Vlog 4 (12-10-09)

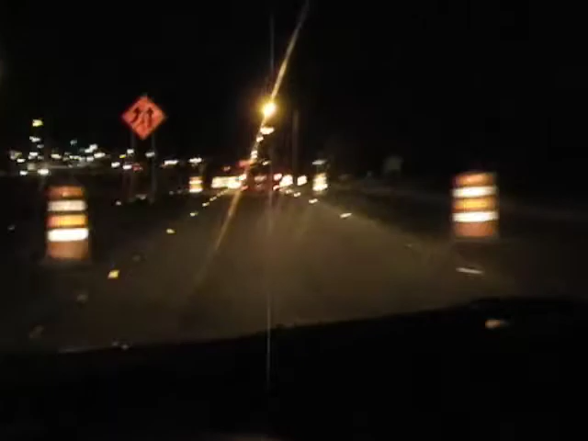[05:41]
Y'all see this? Craziness. So, I don't know. They mostly confuse me more than help me. The majority of the time. I'm just ready for all this construction to be over with.